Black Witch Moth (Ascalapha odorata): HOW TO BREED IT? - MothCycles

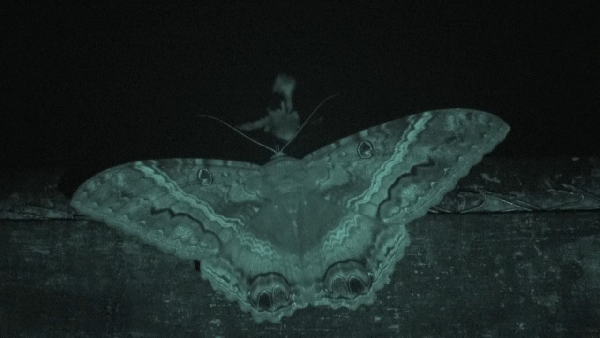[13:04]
Here they are, ladies and gentlemen.
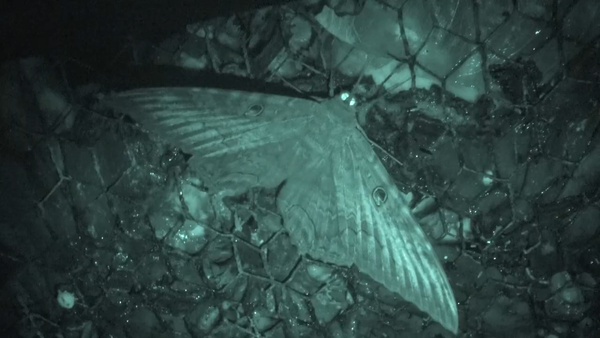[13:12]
The giant Black Witch moths are arriving. A common, widespread, yet majestic creature. The moths seem to exclusively feed on rotten fruit. Or at least, they are not interested in flowers or nectar.